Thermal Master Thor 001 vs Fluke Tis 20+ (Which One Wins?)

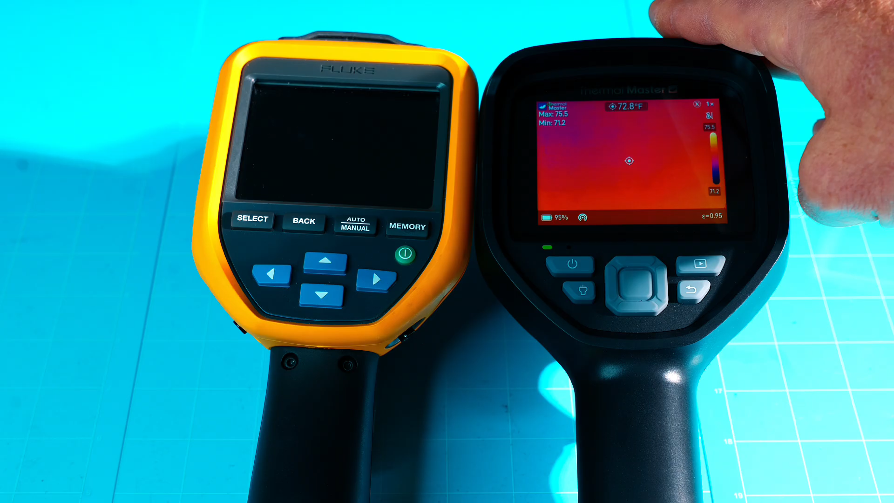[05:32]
On screen: spot 72.8°F
a plus or minus two celsius or plus or minus about two percent now the thor 001 is a plus or minus 1.5 celsius or about a 1.5 so the thor is actually a bit more accurate than the much much more expensive fluke keep that in mind now both cameras do have ir fusion which is infrared on top of a regular visual image so i'll show you that here in a minute now both cameras do have wireless connectivity the fluke does have the fluke connect which does allow you to take pictures of barcodes on the equipment and then the software will itself line up your thermal images with that piece of equipment now the thermal master thor 001 also has
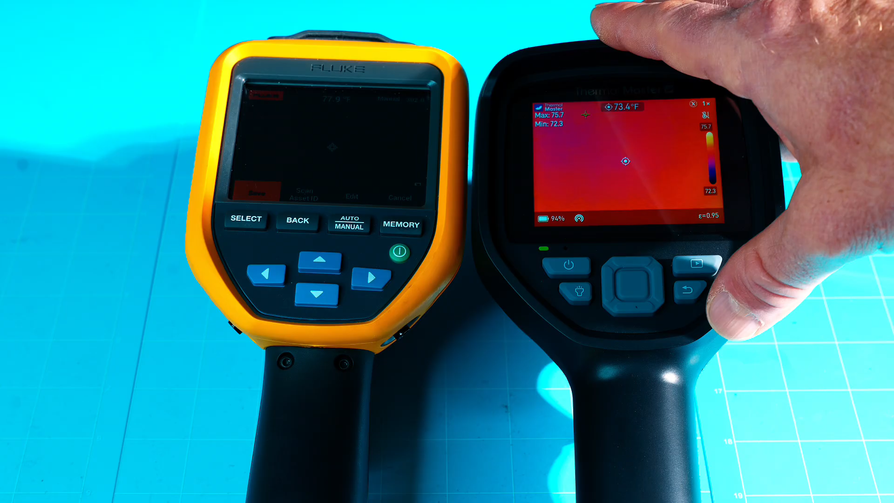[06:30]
On screen: spot 73.4°F
voice notes on top of the video after the fact so you don't have to remember what you're shooting or you can take notes right there it'll embed it right onto your video which is really really handy when you're going back maybe even months or years later looking at some of these thermal videos that you've taken and trying to remember what the heck you were actually taking a video of now the fluke does have a four gigabyte internal storage and it does have an optional micro sd the thermal master here has the micro sd card with enough space that it will capture thousands of pictures hundreds of videos plenty of room and you can
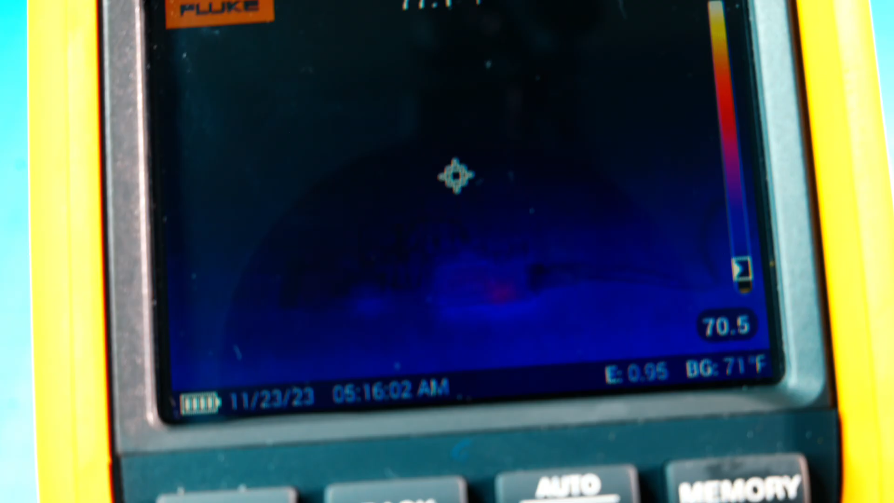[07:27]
okay first up is the fluke now it's a little hard to give you a great
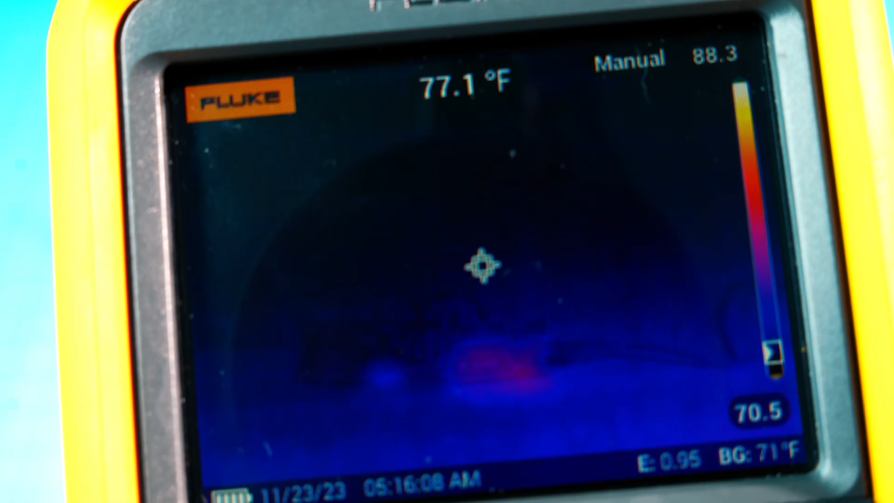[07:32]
On screen: spot 77.1°F
visual through the camera here but you can see right about there that it is picking up some heat in the ir fusion mode i do have the ir fusion on about 85 percent here on the
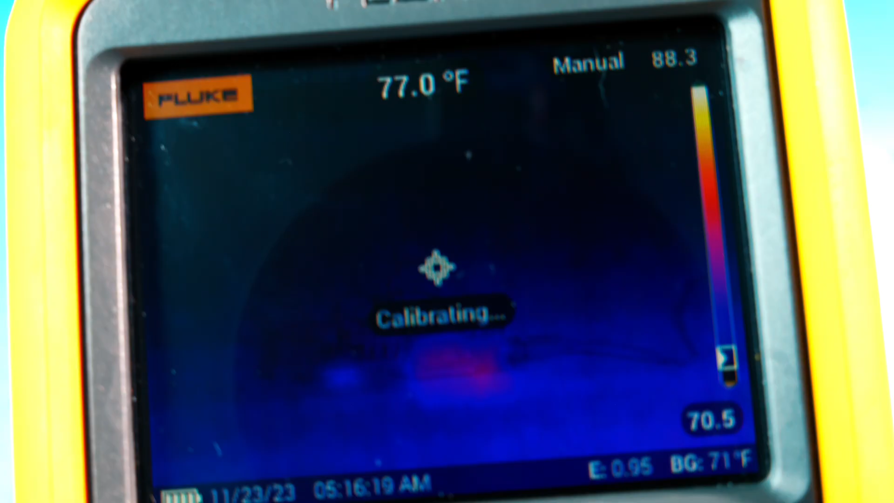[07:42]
On screen: spot 77.0°F
fluke and that is going to be a mix of an actual visual image and the thermal ir on top of it okay now look at the thermal master thor 001 folks look at the difference in that clarity it is exceptionally clear you can see exactly what you're looking at you don't have to calibrate it you don't have to mess with the settings i simply turned it on and then pointed it at the pcb and breadboard and as you can see with that thermal imaging on top of the visual
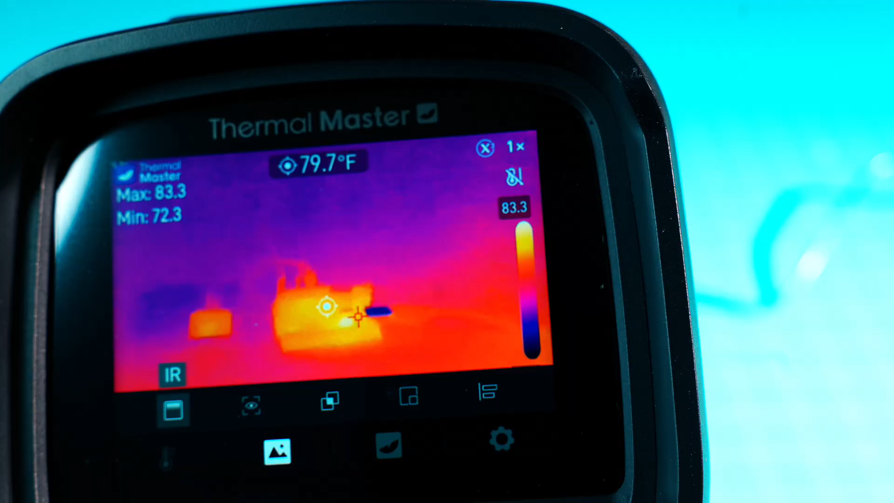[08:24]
On screen: spot 79.7°F
image so that's the ir fusion it is just exceptional now let's try it in a couple different modes here let's see here's the straight up ir mode as you can see still very very clear you can see what you're looking at and i'm going to throw on the macro
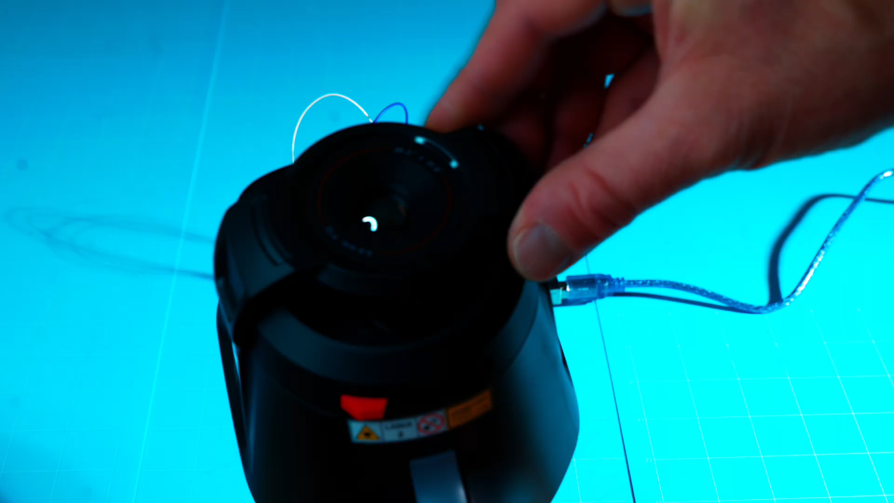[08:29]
lens that this thor 001 actually comes with folks this is for your close-up stuff it gives you a macro view when you're looking at tiny components this is included with the thor 001 the fluke does not come with anything like that so let's see how close we can get okay let's put
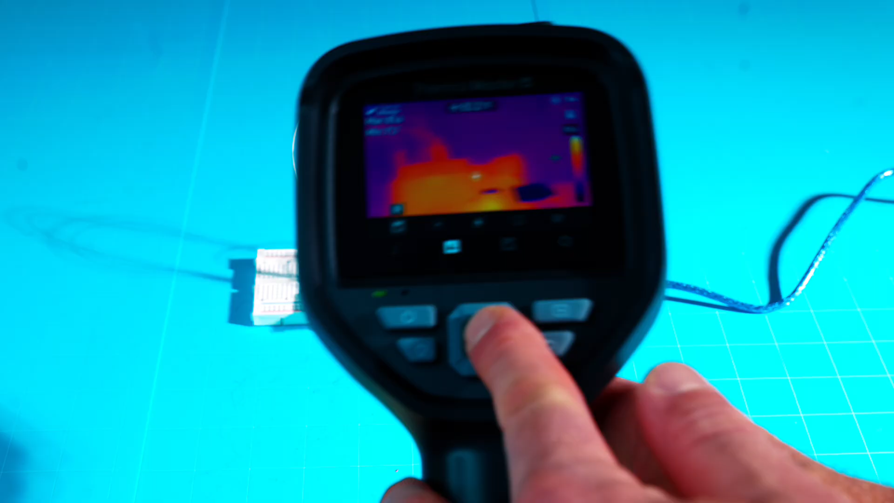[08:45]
it back in fusion now folks this is with that macro lens on the thor 001 the fluke does not have it but look at how much detail it's kind of hard to really capture through the camera lens but it is exceptionally detailed with that macro lens on you can really do some thermal imaging on small pcb components on your computer on circuitry anything you want it is just
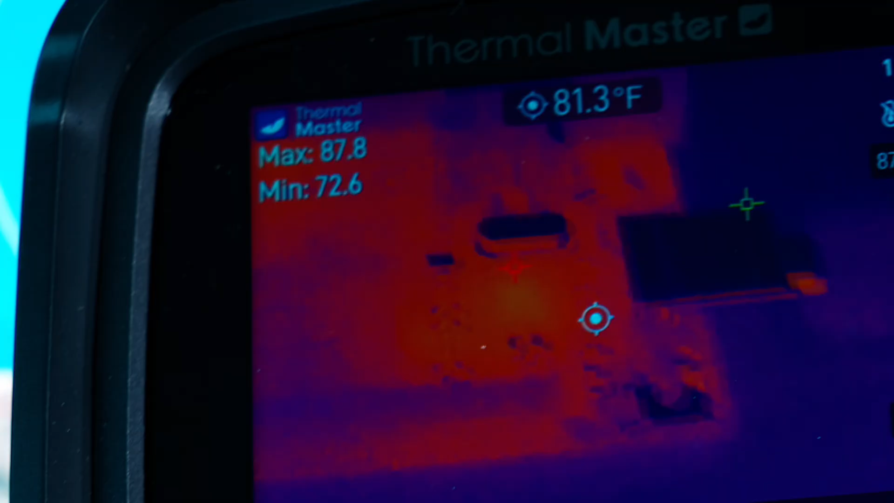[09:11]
On screen: spot 81.3°F
outstandingly clear especially when you're just looking at the thermal master through your eyes but i think you can get the point here through the camera as well it
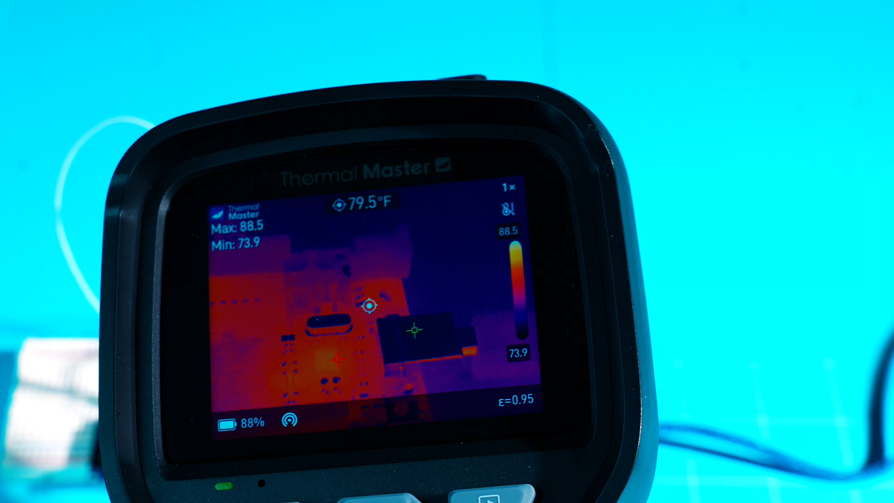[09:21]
On screen: spot 79.5°F
is amazingly detailed now that's something that the fluke three thousand dollar model
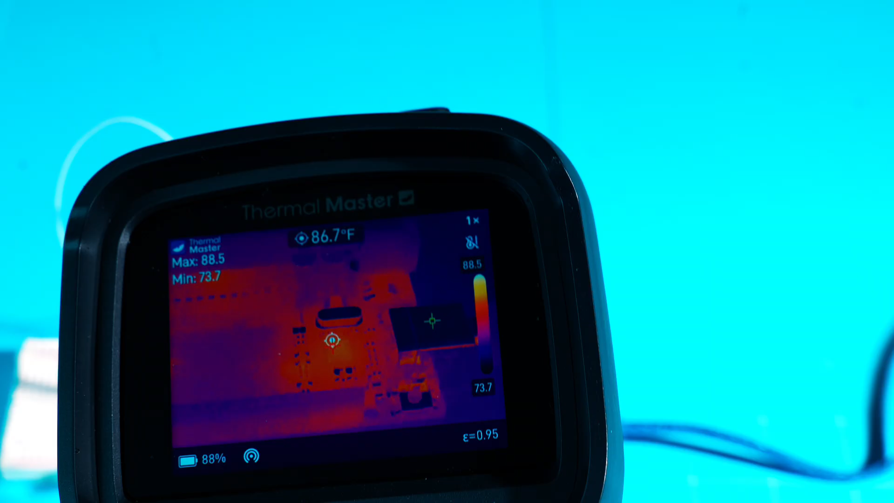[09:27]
On screen: spot 86.7°F
just can't do okay now what i'm trying to do here is i'm trying to give you the same picture through the
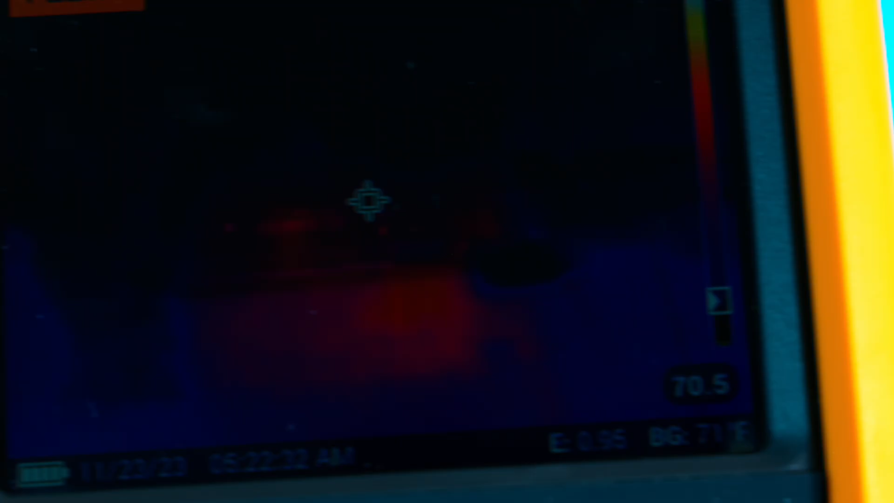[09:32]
fluke you can mess with the fusion level here and get a little bit clearer
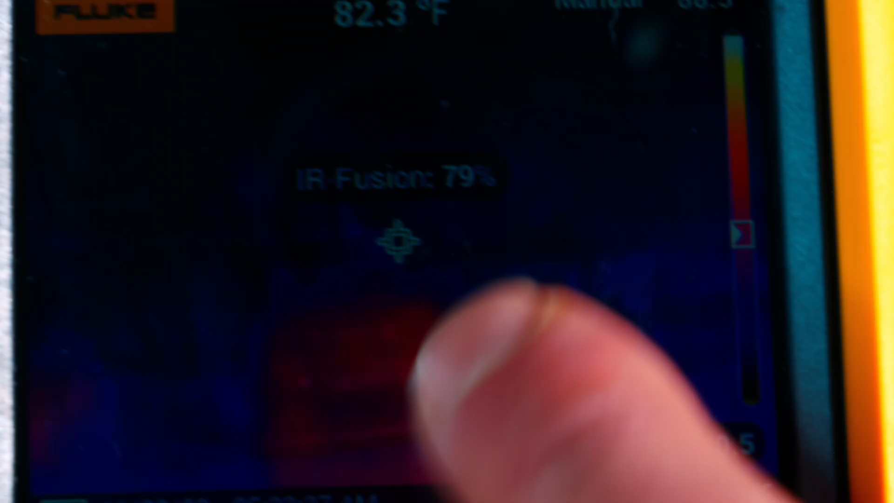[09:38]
On screen: spot 82.3°F
picture on your screen but it as you can see it's really hard to see i
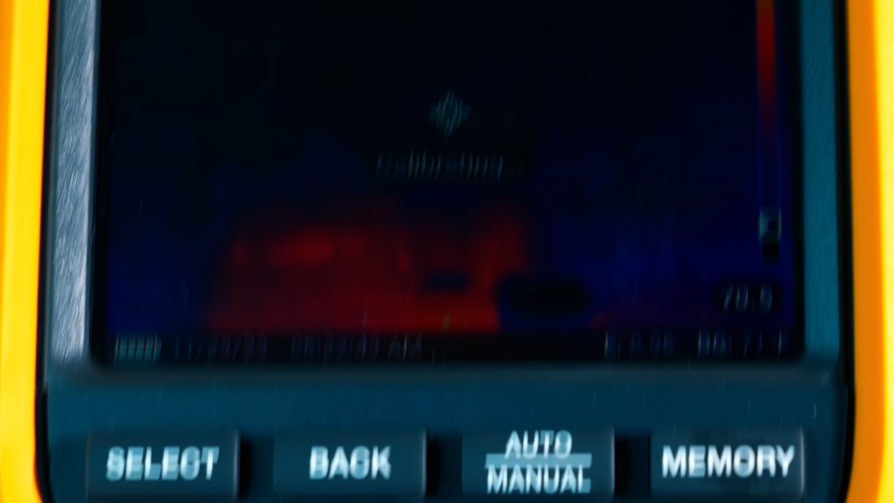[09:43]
can't give you a great example with the fluke here because it is just constantly calibrating
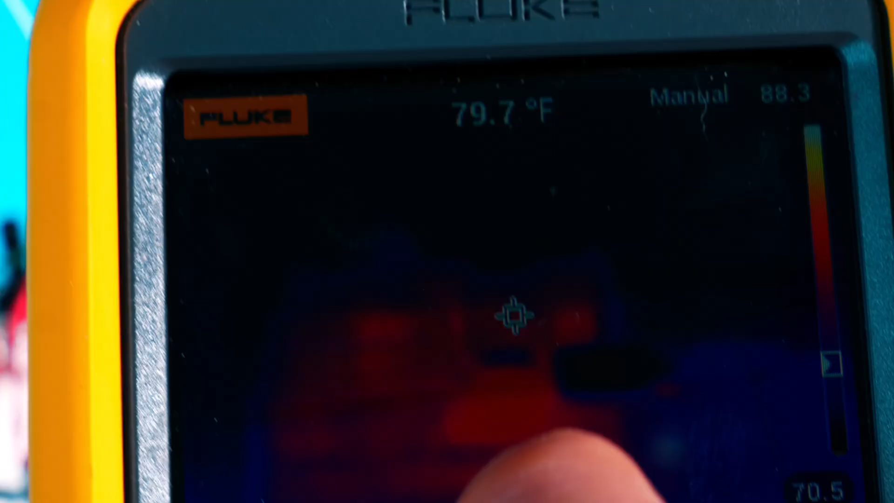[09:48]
On screen: spot 79.7°F
at that level you can see some detail but it is nowhere near
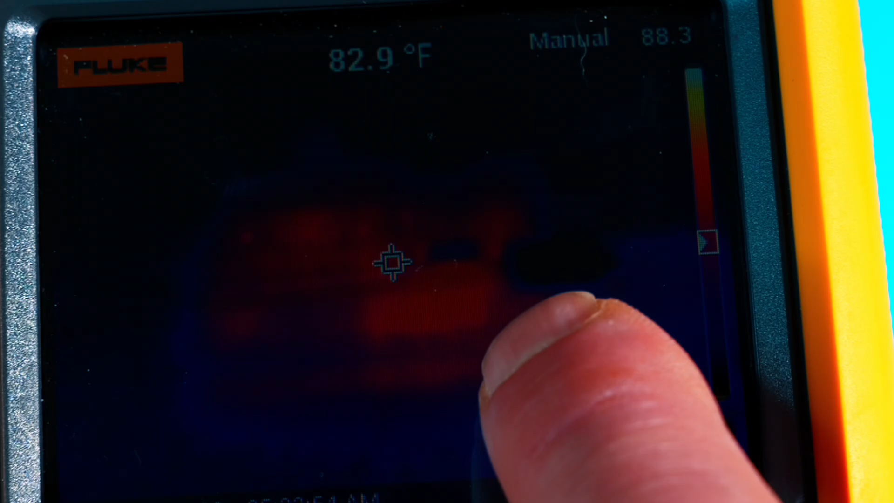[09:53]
On screen: spot 82.9°F
the thor 001 now it just outperforms the fluke drastically i'm kind of blown away look at that image clarity and that is super close
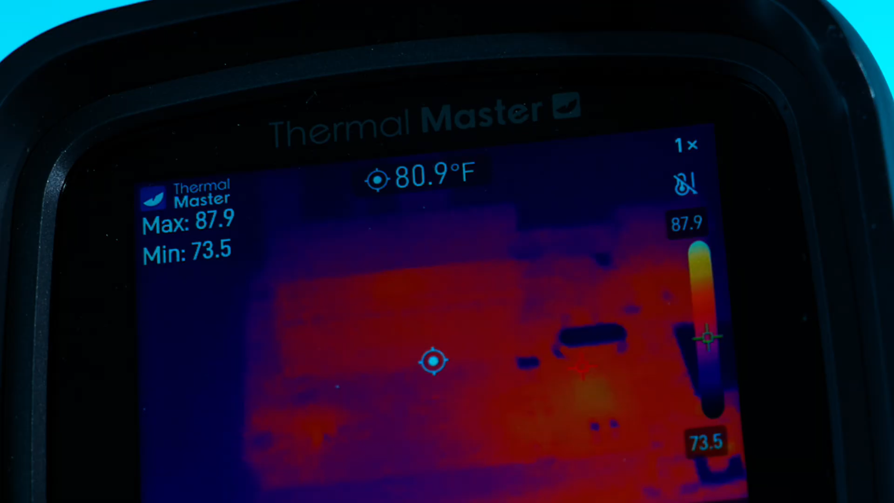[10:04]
On screen: spot 80.9°F
up on those components you just can't really get a better picture than that folks when you're looking at circuit board components it outperforms the fluke i'm